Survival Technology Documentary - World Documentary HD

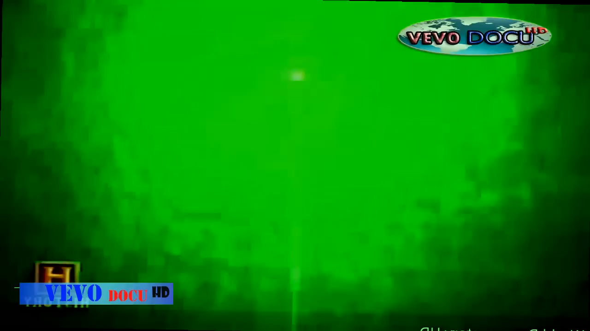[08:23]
From an aircraft, this light can be used to sweep miles of territory to search for a lost or injured person.